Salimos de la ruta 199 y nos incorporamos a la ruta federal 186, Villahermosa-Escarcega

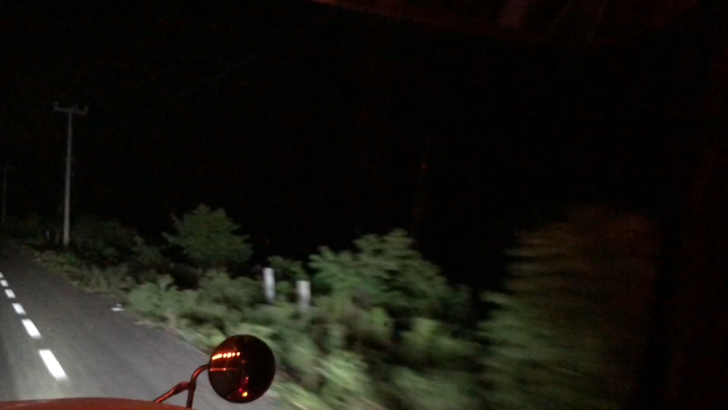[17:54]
Grande, quedó documentado. No había visto venados aquí. Sí, estamos en la selva La Candona. Gracias a Diosito, miren nomás las maravillas que nos regalan, que nos regala Diosito.
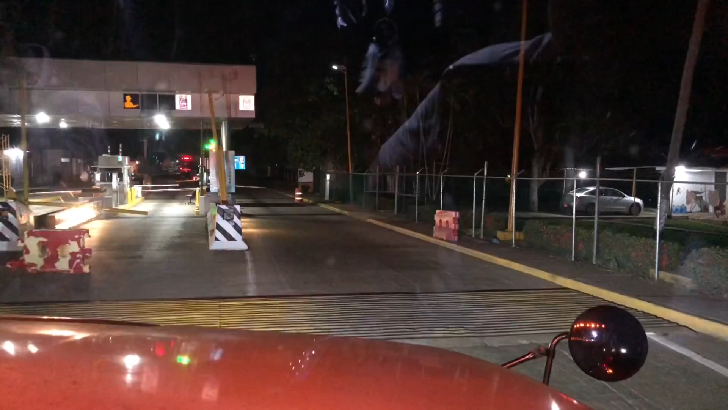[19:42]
Tarjeta llave para los que utilizan llave. Ahí está. Motos 12, automóvil 24, excedente ligero 12, autobuses, camiones
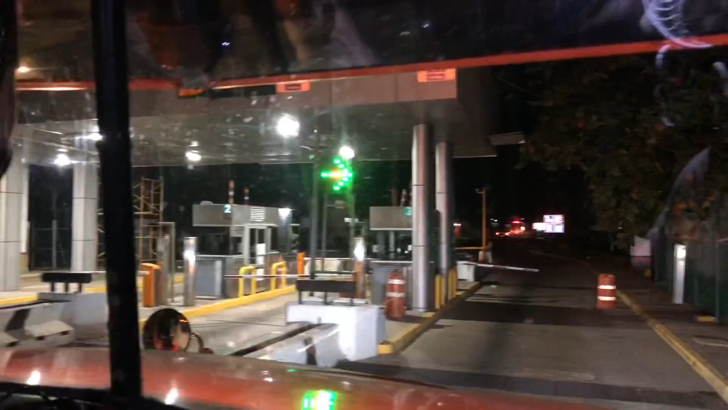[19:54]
135 de 6, 7, 8 y 9. Ja, 6 y 9 ejes.